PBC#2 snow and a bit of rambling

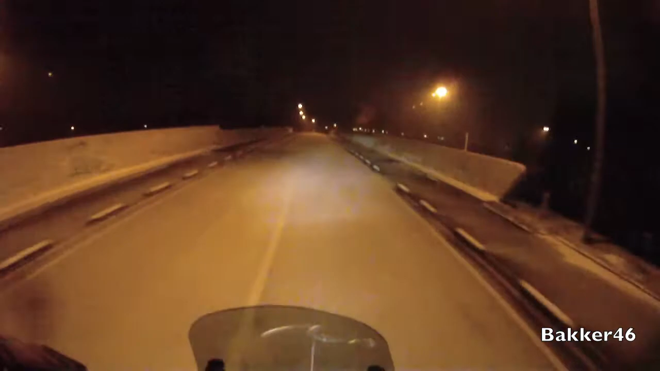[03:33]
Being the first to drive over the first powder late at night or early morning, what is it? Depends how you look at it. It's not something I'll put the alarm clock up for. Yeah, it's gonna snow tonight. That's wiki wiki.